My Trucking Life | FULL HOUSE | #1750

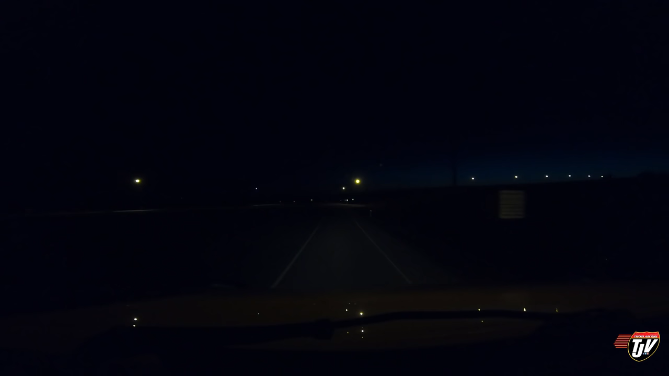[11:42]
Every day in summer, I'm still amazed that the sky is so bright outside. It's midnight. I think it's past midnight, isn't it? No, it's midnight here. And the sky out there, oh, I guess you can't really see it in the camera right now. 400 meters, turn right toward Del Norte Street. We're going to be staying at the Petro Pass.
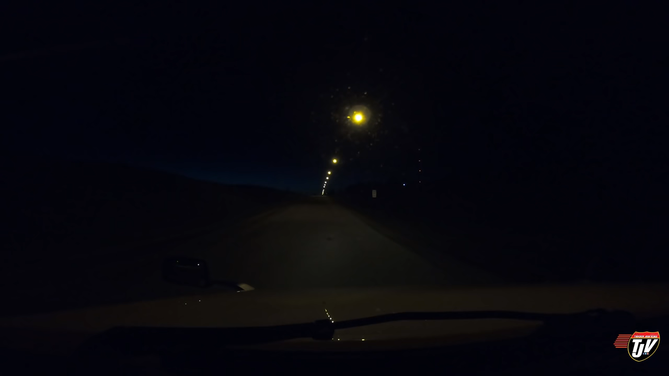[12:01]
Say our 8 hours here, and then we'll make our way into Edmonton tomorrow. About another hour and a half. Hi, my name is Simon.